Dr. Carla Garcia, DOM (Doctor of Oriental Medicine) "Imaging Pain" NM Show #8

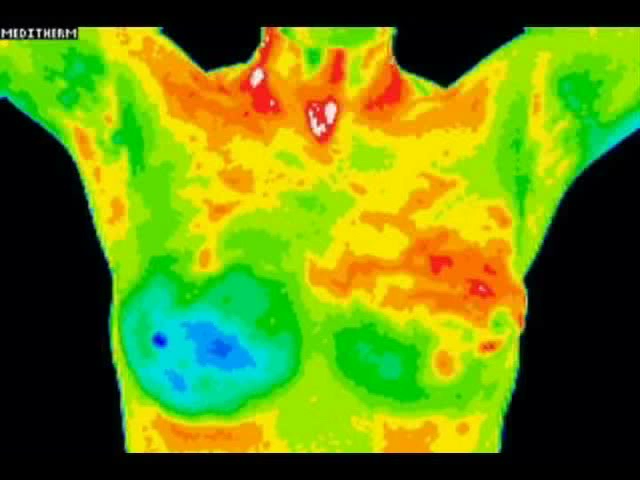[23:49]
So she's got something going on with the carotid artery, too. Possibly. And the thyroid. So this is a good tool for then further investigation. Right. This is, again, you know, a picture really helps the patient to see where they need to follow through with, that they need to go back to their doctor.